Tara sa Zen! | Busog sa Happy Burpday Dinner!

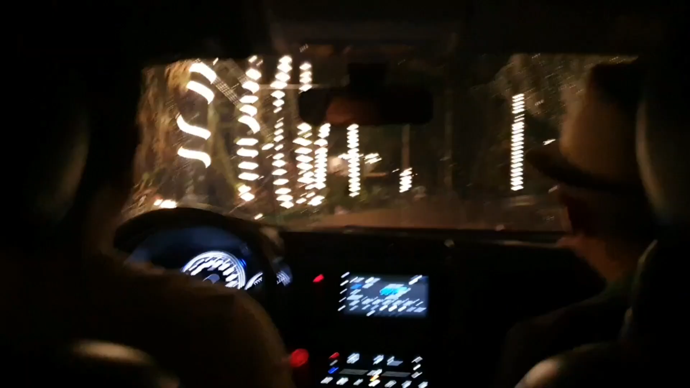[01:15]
Six. Six. Ah, dito maliwanag na. Sana dun nilagyan din ng ganitong ilaw man.
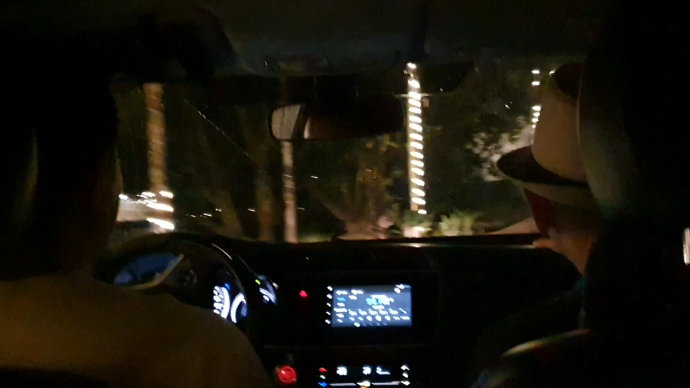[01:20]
Opo, kasi madilim dun sa daan.